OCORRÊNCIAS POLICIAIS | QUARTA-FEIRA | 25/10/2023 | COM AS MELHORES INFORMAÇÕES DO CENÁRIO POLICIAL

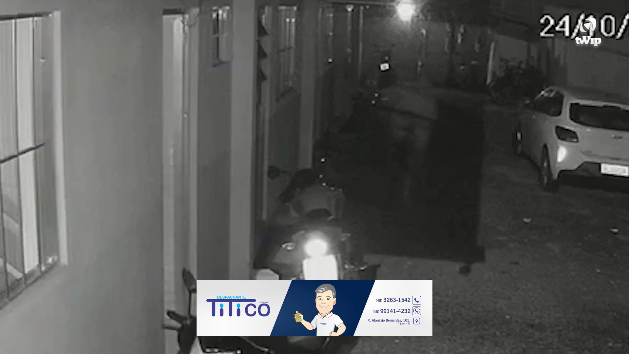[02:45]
O morador de um condomínio na rua Maria Elza da Silva, no bairro Joaia, em Tijucas, teve a bicicleta furtada na madrugada desta terça.
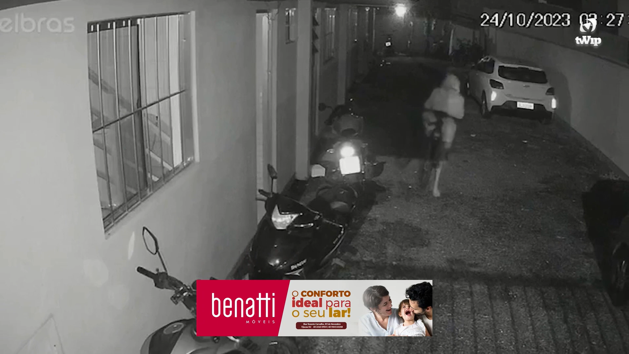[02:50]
O crime, filmado por câmeras de monitoramento, foi registrado por volta de 13h30.
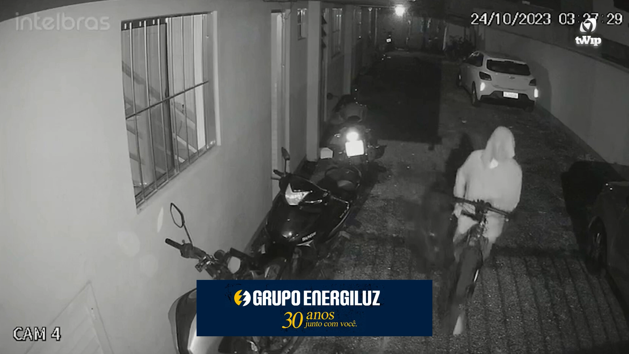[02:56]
Nas imagens, é possível ver um rapaz vestido com um moletom de gorro na cabeça.
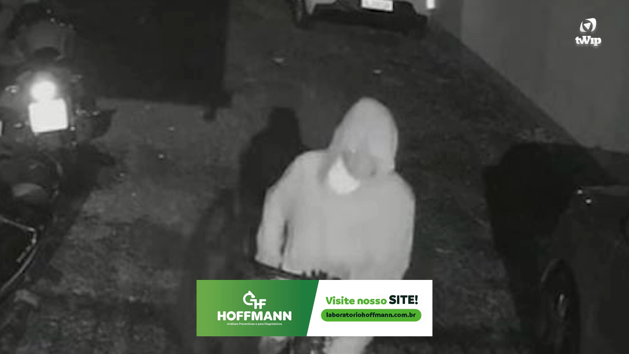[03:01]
Ele tenta sair lentamente do local. Parece que tenta não fazer barulho para não acordar ninguém. O autor teve o rosto filmado, mas mesmo assim não se intimidou e levou a bicicleta sem ser visto por ninguém no momento.
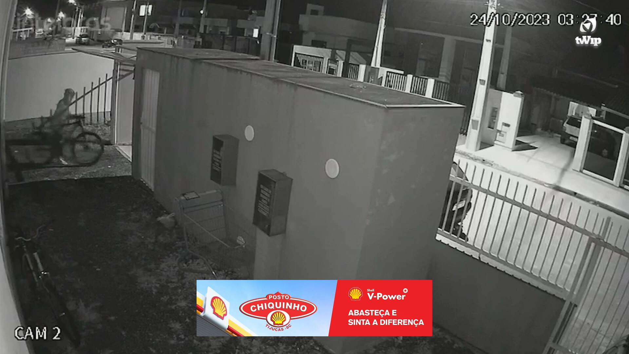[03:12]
A vítima pede por ajuda para encontrar o veículo.